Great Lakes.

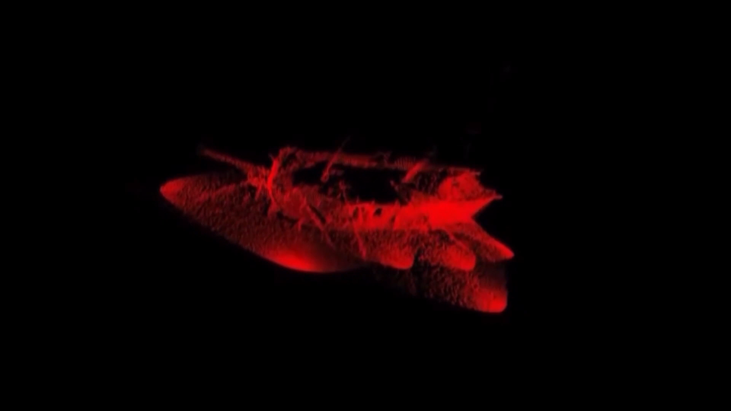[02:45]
It's completing a 3D scan of the vessels in order to fully map the site using Remotely Operated Vehicles, or ROVs.